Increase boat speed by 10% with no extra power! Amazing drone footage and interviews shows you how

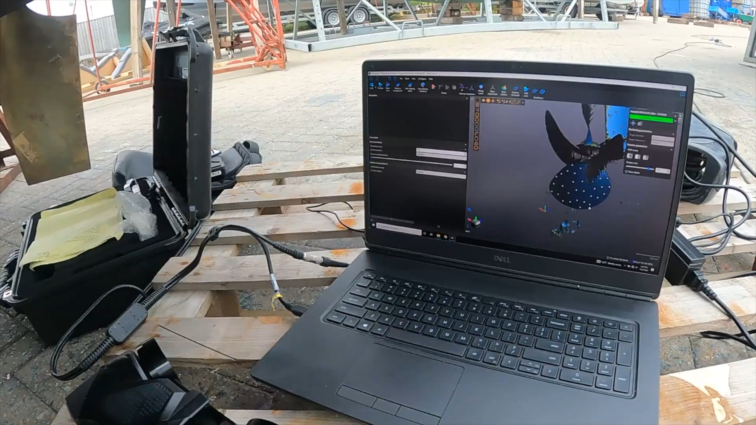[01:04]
We lift the boat, we 3D scan the hull, we then take that 3D hull scan run it through our CFD package and we can actually design a fully optimised flow aligned stern gear package for that boat.